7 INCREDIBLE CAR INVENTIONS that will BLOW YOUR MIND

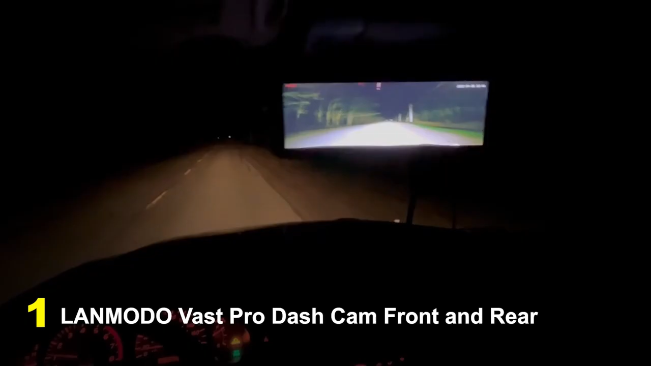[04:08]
Landmodo Vast Pro Dashcam Front and Rear A comprehensive dual camera system that provides high-quality video recording and improved safety features
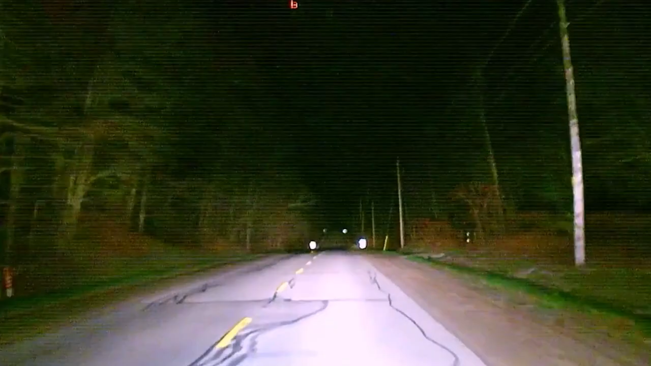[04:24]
it also has a rear camera that records in the same definition. The camera features wide-angle lenses, Sony image sensors,